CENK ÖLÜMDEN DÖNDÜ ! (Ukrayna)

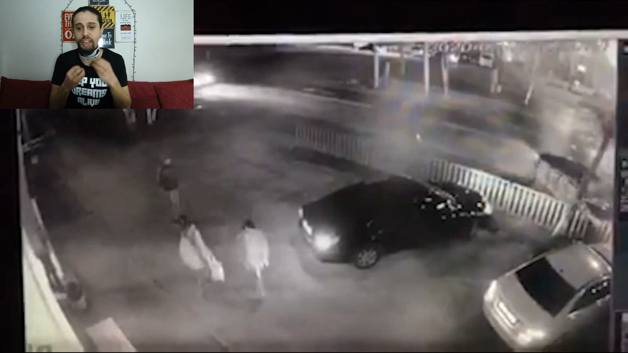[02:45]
Ya bu insanlık değil, bu bildiğiniz öldürmeye teşebbüs arkadaşlar. Baksanıza şu görüntülere.